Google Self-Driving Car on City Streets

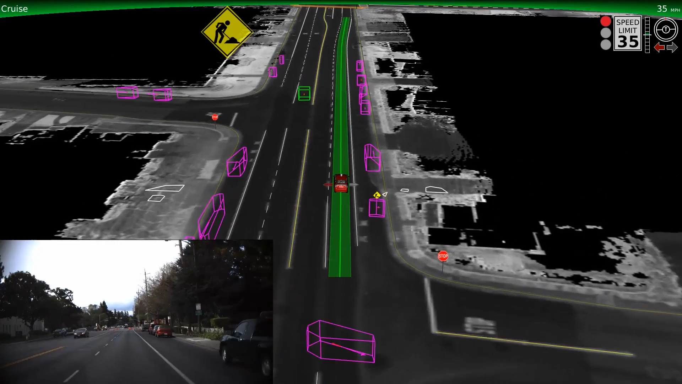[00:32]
Our sensors spot the orange signs and cones early to alert the car of the lane blockage ahead, and we can change lanes safely.
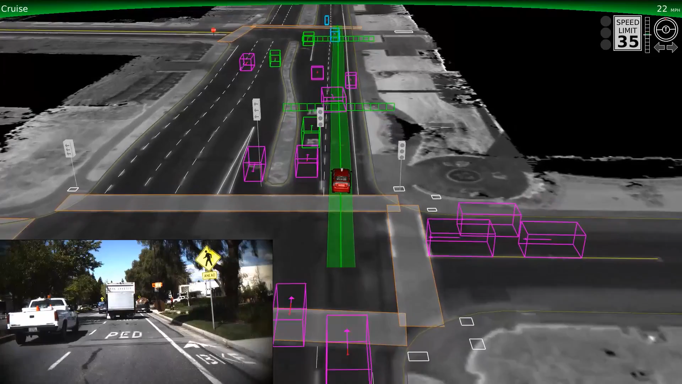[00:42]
You'll also notice the vehicle typically moves to keep a safe distance away from large obstacles, like this truck stopped on the side of the road. Now we're approaching a railroad crossing, which requires special care.
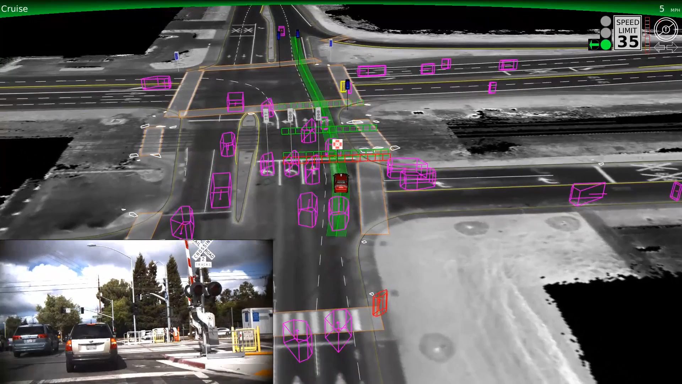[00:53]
Notice the red fence and railroad sign that appears to the computer as we approach the intersection. This means that we'll wait until the tracks are clear of other vehicles before proceeding.
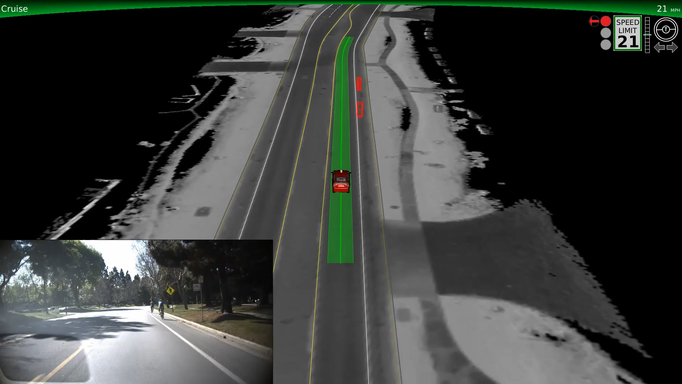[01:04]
Our cars treat cyclists as a special category of moving object. Watch in this example, when the cyclist holds up his arm, our software detects the hand signal and predicts his movement into our lane. The car knows to continue yielding to the cyclist passing by, even when he changes his mind, multiple times. So now what you'll see is our vehicle at a busy intersection. Here the cars are represented by pink boxes, and the cyclists and pedestrians are the red and yellow boxes. Now notice the boxes moving past us. It's the cyclists and pedestrians' turn to go.
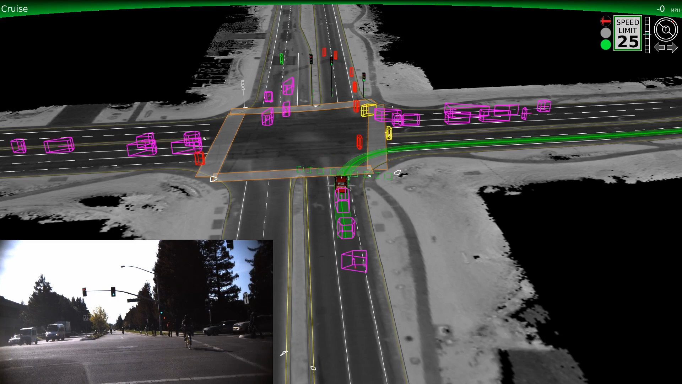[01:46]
Once the cyclist has gone by, the vehicle determines that it's safe to turn. We still have more work to do, but it's fun to see how many situations we can now handle smoothly and naturally.